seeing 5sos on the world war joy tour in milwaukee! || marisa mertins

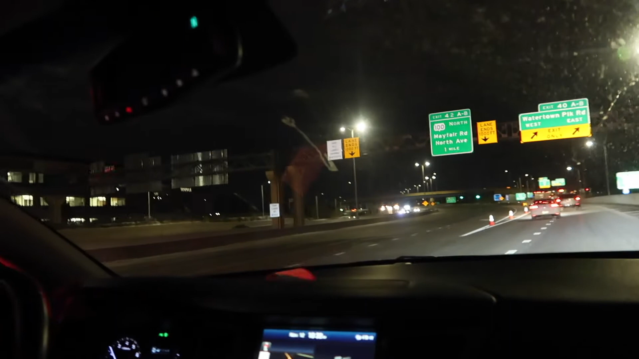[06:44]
that's going this way because they closed the freeway hope whoever or whatever happened is okay but they closed the entire freeway so that's the thing hello so